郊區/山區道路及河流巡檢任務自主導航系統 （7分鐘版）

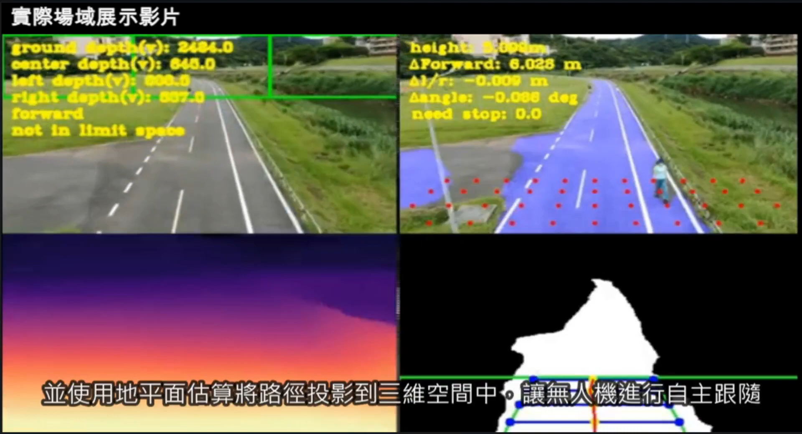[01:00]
使用地平面估算将路径投影到伤围空间中 让无人机进行自主跟随同时 无人机会根据深度预测模型来估计前方深度
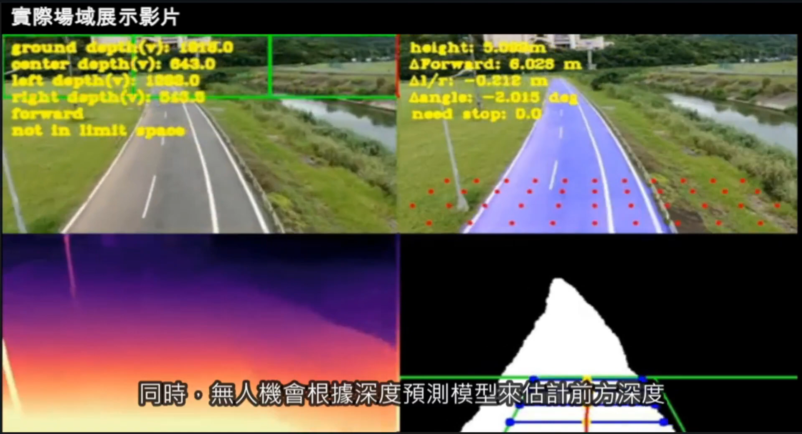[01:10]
并根据分割区判断臂障方向无人机在碰到转角时可持续跟随
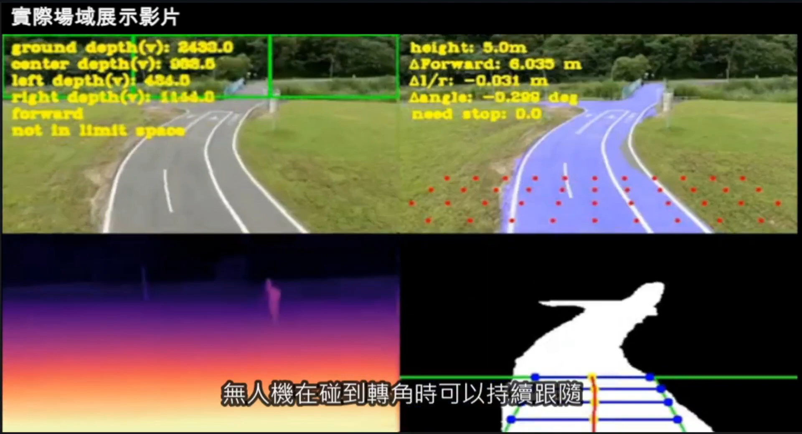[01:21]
即便面对90度之转角亦可持续跟随道路
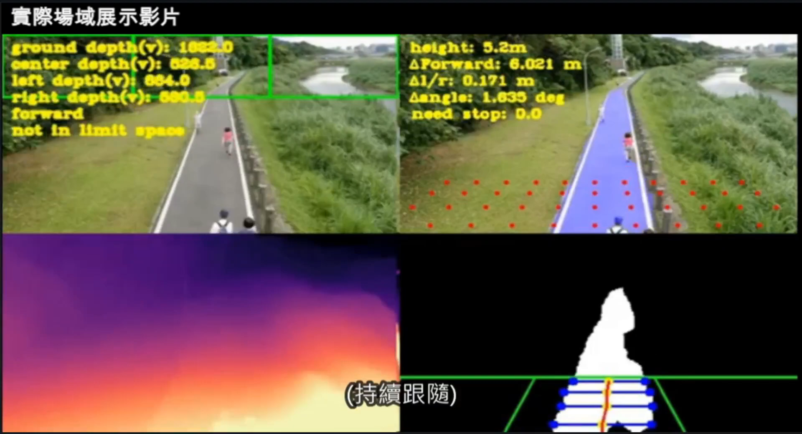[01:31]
发现前方树重影响跟随持续进行避障以避开树重